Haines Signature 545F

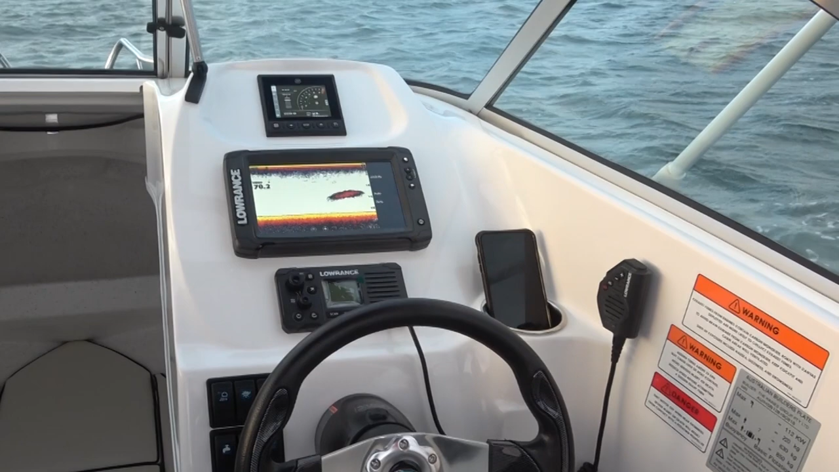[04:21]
a four inch glass screen display this is actually a nine inch sounder the dash area here will hold a 12 easily and then we've just tucked in a nice